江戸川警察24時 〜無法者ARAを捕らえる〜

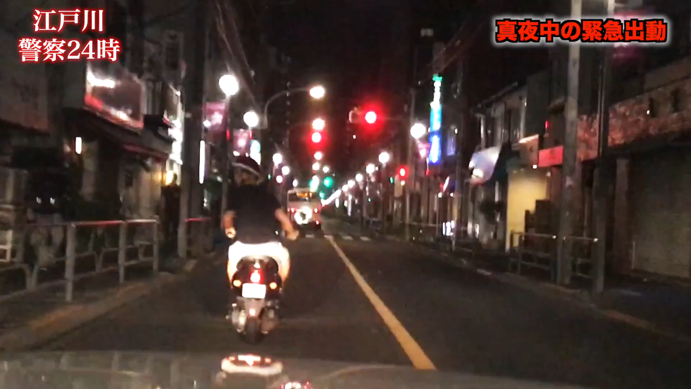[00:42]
制止の声を聞き入れる気などさらさらない。
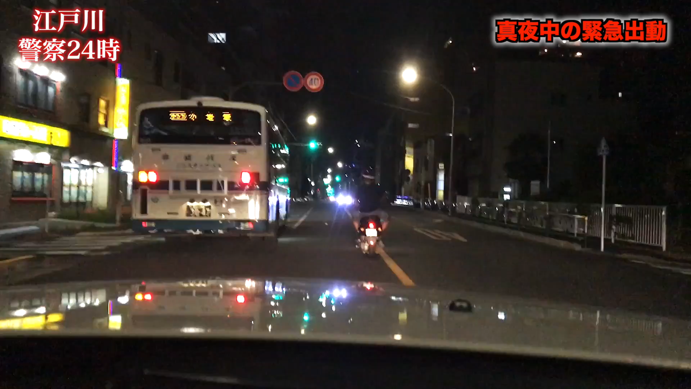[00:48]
道路は俺たちのものだと言わんばかりに蛇行運転、パトカーを挑発する。 前の前に止まれ、気がする前に止まれ。 ナンバープレートは読み取られないようビニール袋で覆われている。捕まえられるものなら捕まえてみろと言わんばかりにありとあらゆる違反行為を繰り返す集団。もはや止まる気などはないと悟った隊員たちは安全を最優先に考えながら停止を試みるのだが、